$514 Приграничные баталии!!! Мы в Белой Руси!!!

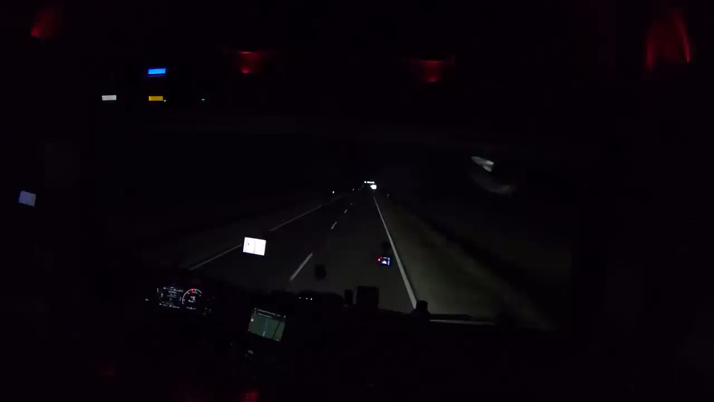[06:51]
Так, вот они начинают появляться коллеги. Пока мы даже сейчас сюда и заезжать не будем. Вот они вчера, которые, все коллеги приехали. Вот они здесь становились спать. Вот видите, вдоль обучения стоят.